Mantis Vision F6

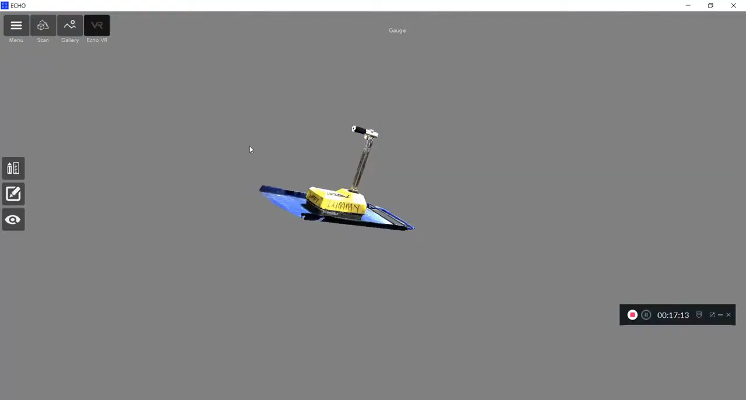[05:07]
and this is the final mesh model here and I can adjust all the light settings if I wanted to afterwards you can see how great detail that is
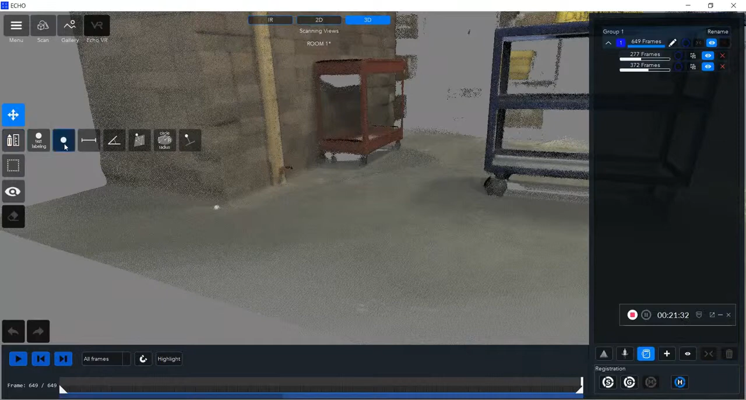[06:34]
next I'm going to show you guys some of the measuring tools that are built in the echo app you can see I can measure distances and lines directly
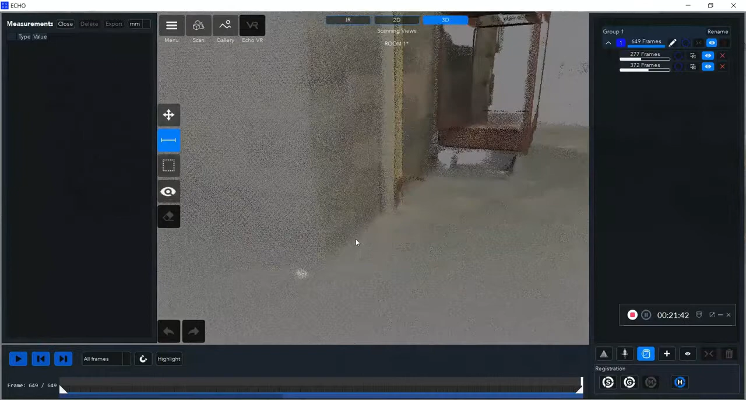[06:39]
from the app here so I can click on a 3d point click on another point it's automatically going to
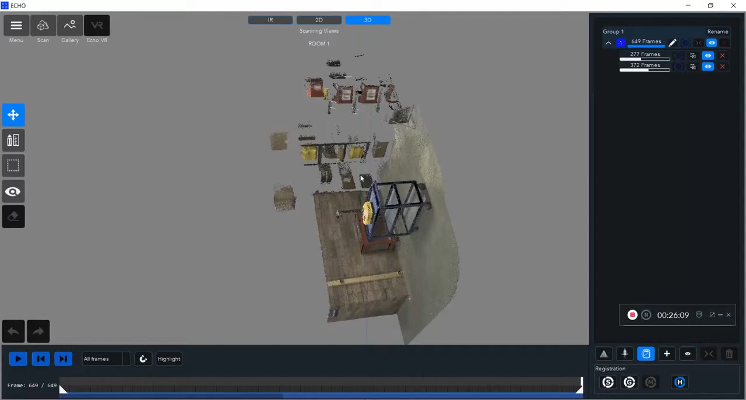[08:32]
mesh that I brought in at the second point there at that short range laser scanner and then I